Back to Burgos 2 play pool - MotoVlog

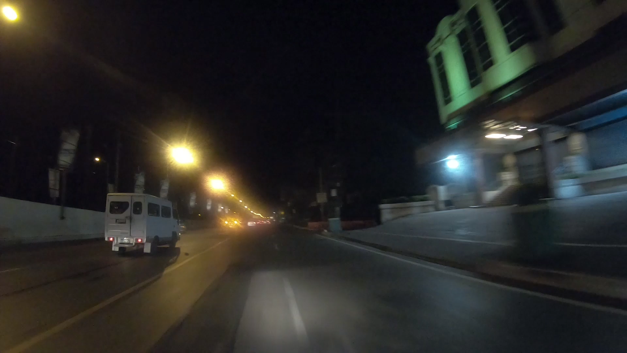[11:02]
damn it that's my street I missed it I'm gonna get home someday famous stuff's coming up quick I'm not in a motorcycle lane so I better keep my signal on
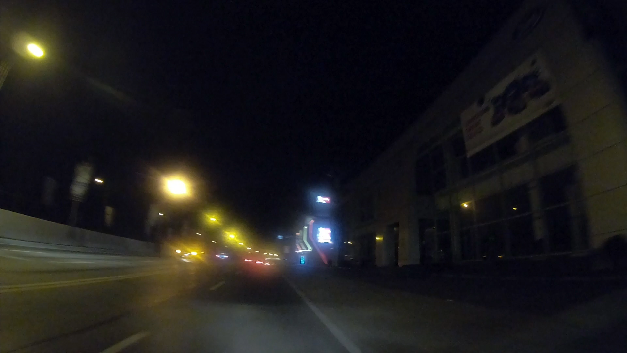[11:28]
KFC I can't imagine that KFC is very busy
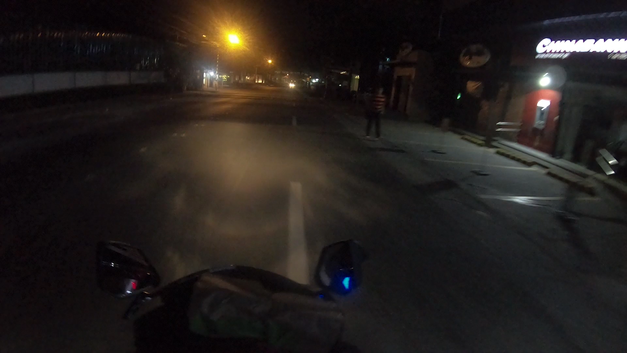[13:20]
I'm pretty much home now so we get a fixed camera angle for my being home yeah the bag fits there so those of you riding your bikes and you're like how am I supposed to bring stuff home check it out works great I did that with Taco Bell all the way from Cabal to getting home I got speed bumps and had no problem with it